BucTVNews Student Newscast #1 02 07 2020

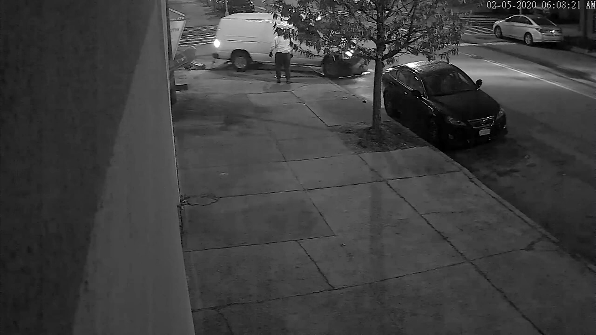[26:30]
Yep, that's an ATM being yanked from a wall in Long Island City, New York, dragged out into the street and loaded into a van, itself believed to be stolen, all in just 60 seconds.